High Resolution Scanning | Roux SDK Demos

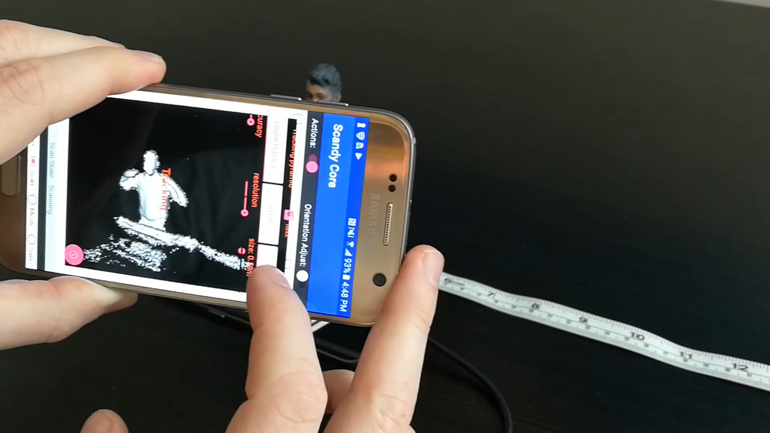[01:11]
So all in all, looking like a pretty good high resolution scan.
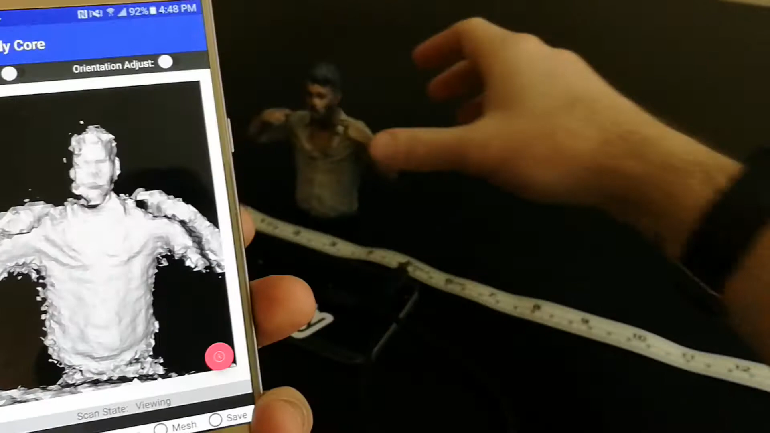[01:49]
And you can see the details in the face, the ear,